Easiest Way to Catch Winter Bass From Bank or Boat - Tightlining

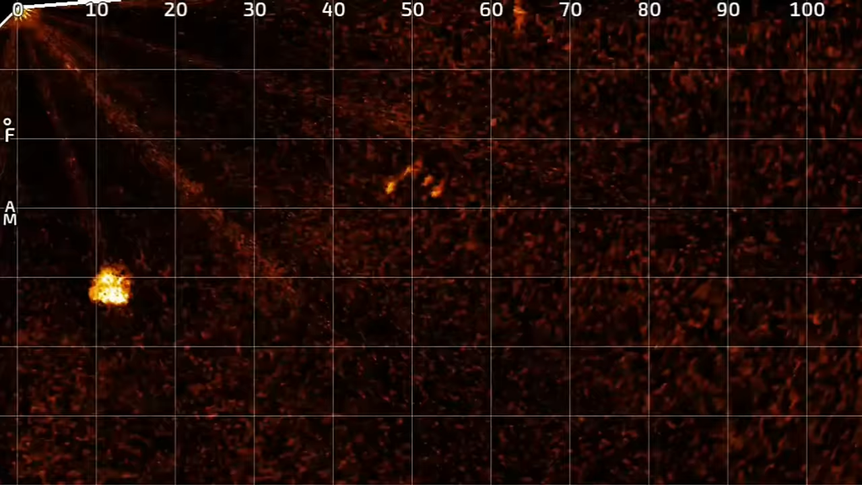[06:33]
drop down you're not going to let it drop right to them you're going to try and throw and hit them right on their
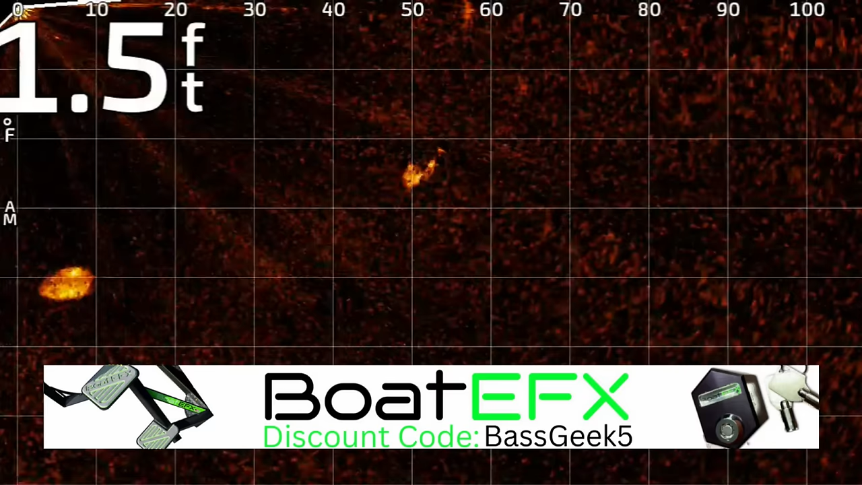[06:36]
head you're going to keep it over their head so there's two places one type of structure that i love to throw this number one is going to be those 45 degree banks